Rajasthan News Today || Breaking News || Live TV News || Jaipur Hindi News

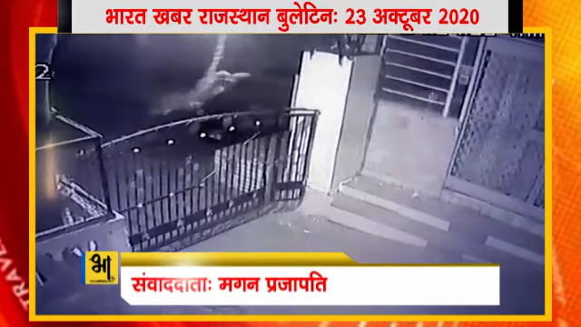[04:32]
एंड रॉक प्रविस द्वार से बिल्ली का सिकार करने के लिए लेपर ने इच्छा लांग लगाया यह सुंदर नजारा वहां के होटल के सीची टीवी में कैध हो गया इंदिरों माउंट आवू के वन जीव श